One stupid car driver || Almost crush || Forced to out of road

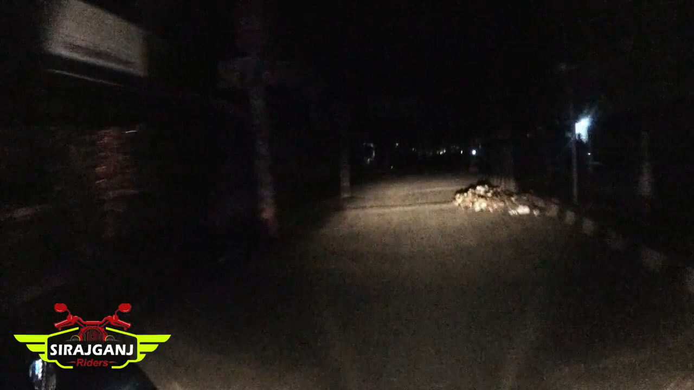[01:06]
তো বেসিক্যালি বগুড়ার বাস আমাদের শিয়ামন শহরের ভিতর দিয়ে ঢোকে না, বাইরে দিয়ে চলে যায়,
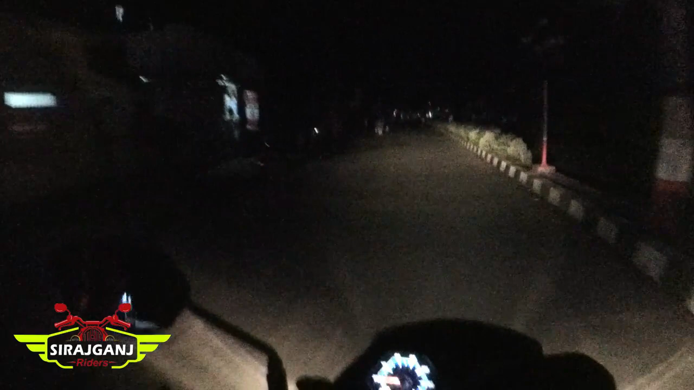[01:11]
যার কারণে সে কড্ডার মোড়ে নেমে যাবে, আমি হয়তো বা তাকে ওইখান থেকে রিসিভ করব। তো যাই হোক, আমি যাচ্ছি কড্ডার মোড়, এখন রওনা দিলাম। অবশ্য ইলেকট্রিসিটি চলে গেছে, বিধায় হচ্ছে শহরের ভিতরে এতটা অন্ধকার
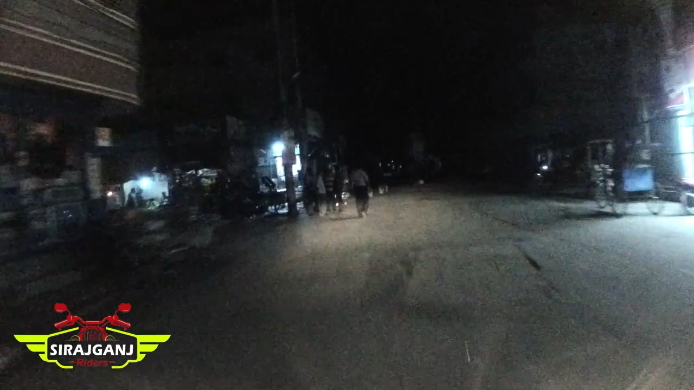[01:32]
না হইলে এতটা অন্ধকার থাকে না।
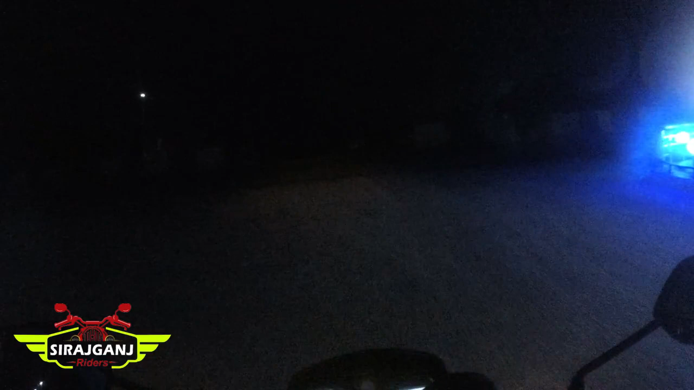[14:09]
এমনিতেই প্রচণ্ড অন্ধকার, মানে দেখা যাচ্ছে না কিছুই, অবশ্য গাড়ি ঘোড়াও নেই।